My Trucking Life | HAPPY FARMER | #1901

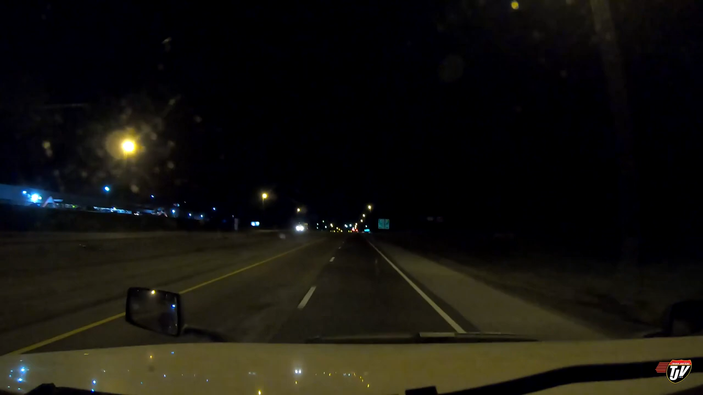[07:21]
In one kilometer, take exit 85, Christmasville Road, DRFE Right Drive, Jackson and then turn left in 630 meters. In 800 meters, take exit 85, Christmasville Road, DRFE Right Drive, Jackson and then turn left in 630 meters. Hush. I know where I am. Going to be pulling into the Pilot Flying J here at exit 85, like she said.
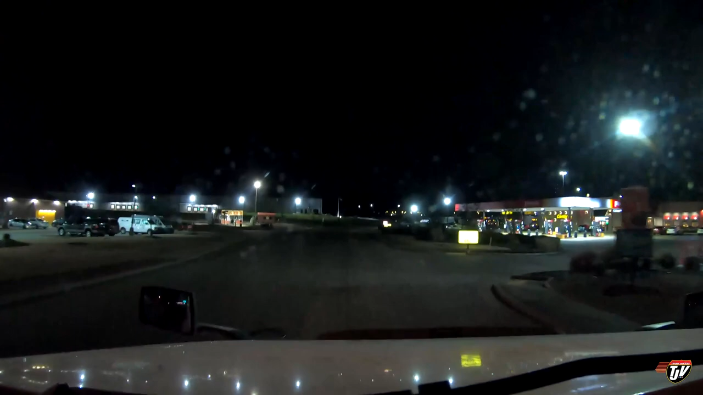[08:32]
Check pilot first here. As soon as you get further down into the U.S. like this, all the truck stops are always, always packed. It's so hard to find parking. And you've got so many trucks running around down here. And just not nearly enough parking. Guys, you've got people parking on the street here already against traffic. Big signs that say no parking here, and they're still parked.
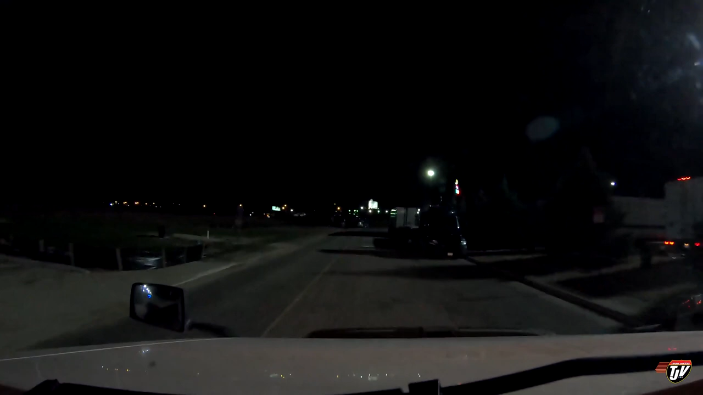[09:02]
No truck parking. You guys are fixing to get towed.
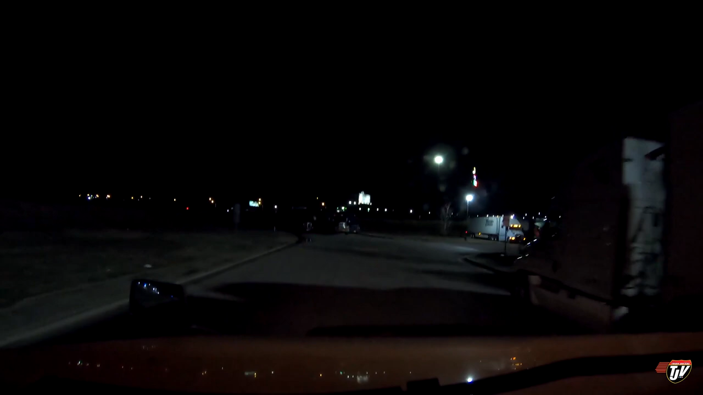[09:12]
It would be nice to have one of those spots right at the end of the road there. That would be nice, yes. Last time, someone was pulling out just as we were pulling in, and it worked magically.
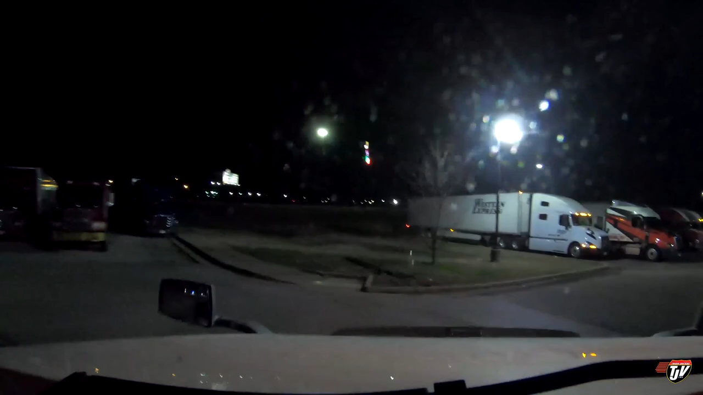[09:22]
I'll show you right away what I meant by that spot that's open. You see this guy on the right with his park lights on? That's not a parking spot.
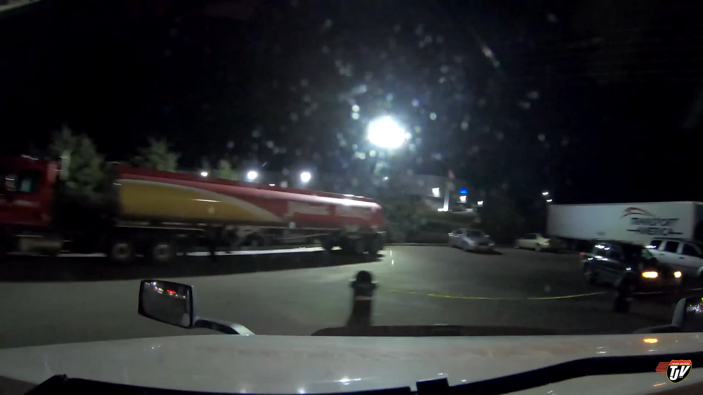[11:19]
Good thing I got a Volvo that can turn on her dime. One good thing about the Volvo. An open spot there, but I'm not paying to park. Oh, he was taking a shortcut to the pumps. I see what he was doing. This guy's sticking way out here. Whoa. Really?